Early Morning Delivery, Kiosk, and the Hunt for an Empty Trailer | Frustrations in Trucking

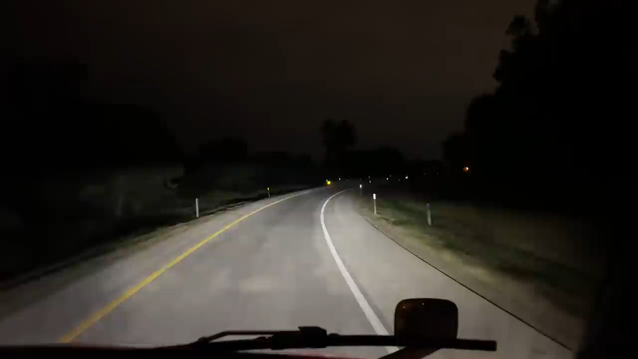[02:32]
The night before, it was blanket on, blanket off, sheet on, sheet off, Opti idle on, fan on, off. Oh my God, it was something. This night was just glorious. It was too short, but it was glorious. Anyway, let's go deliver kitty litter. In 1/2 mile, turn right, then arrive at destination.
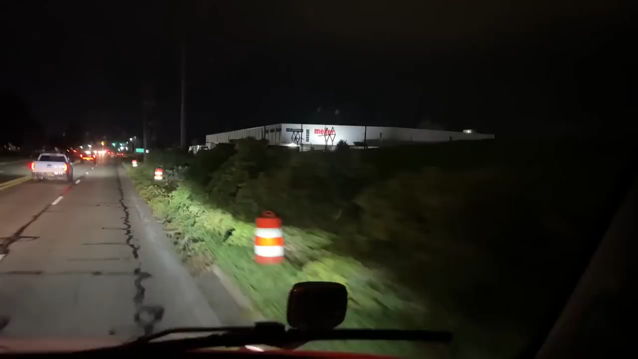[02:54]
And there's our destination right there. Meijer, how are you saying it?
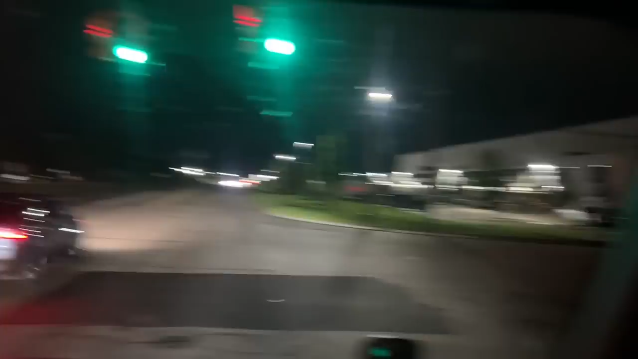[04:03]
Lots of cars. Yep, they're open for business.
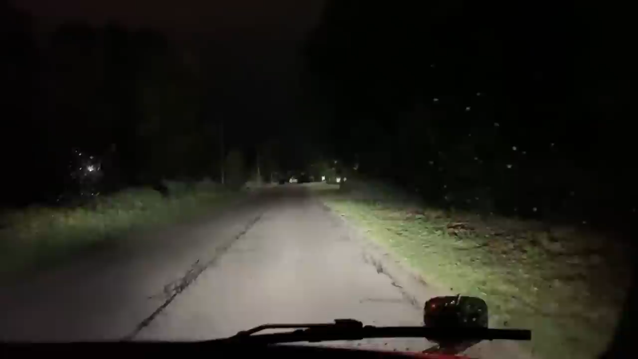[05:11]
straight ahead. That's the game. Yeah. Truck straight ahead, it says.
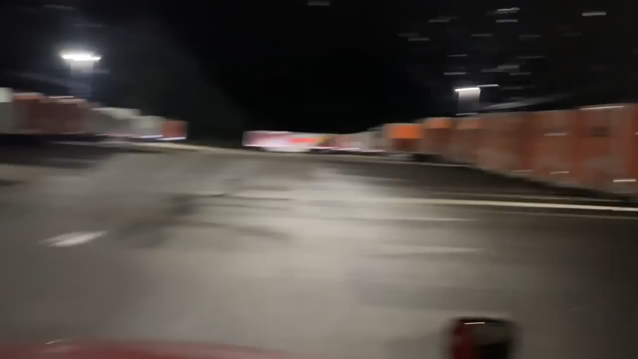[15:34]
Oh, maybe she really wants you to take a Schneider. Now, those doors are not open. Okay. Alright.